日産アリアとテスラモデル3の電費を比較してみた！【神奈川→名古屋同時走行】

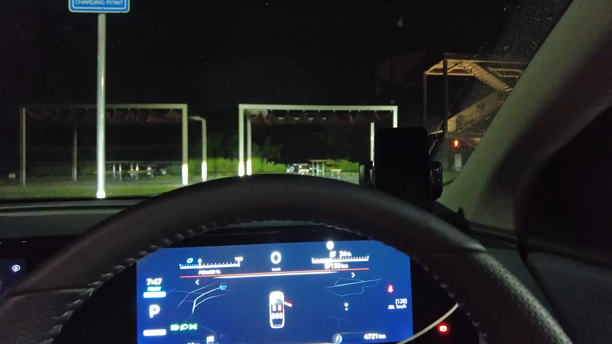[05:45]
はい流しの下田川原パーキングエリア下りに到着しました
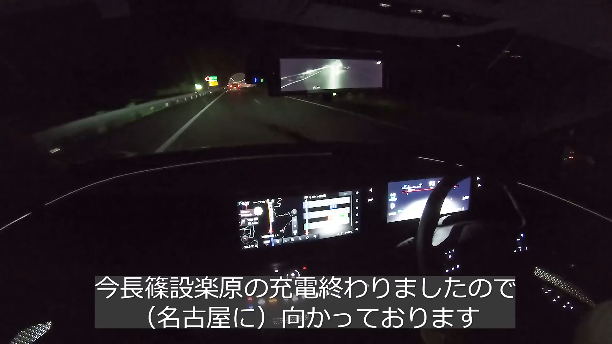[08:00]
ただまあ今ね結構雨が降ってるんですよでね全然ねプロパイロットが使えません悪天候のため現在使用できません
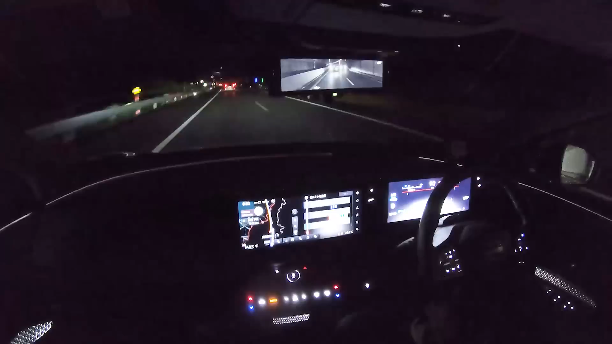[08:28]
今このプロパイロットが使えていますがまあおそらくねこのまま雨の中走行しているとまたすぐね使えなくなります案外ねプロパイロットは雨に弱いかもしれません
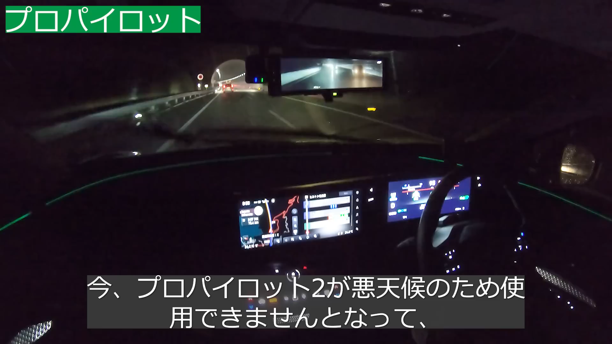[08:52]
今プロパイロット2が悪天候のため使用できませんとなって今プロパイロット1に切り替わりましたまあ今ワイパーがまあこの程度のスピードで動いている雨ではねプロパイロット1も使えませんまあこのアリアのワイパーは自動にしてあとこの完結のなんだろう頻度はレベル3ですねこのぐらいの速度で動いているような雨であると